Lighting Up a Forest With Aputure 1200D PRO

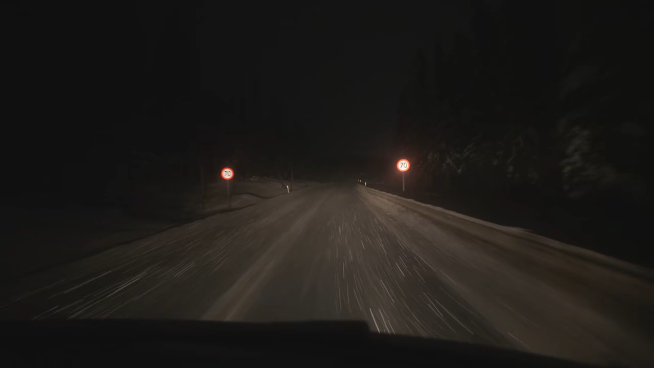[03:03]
So we are driving from Oslo, the main capital of Norway, and we're going to drive 1 hour north to find forests that are still covered with snow.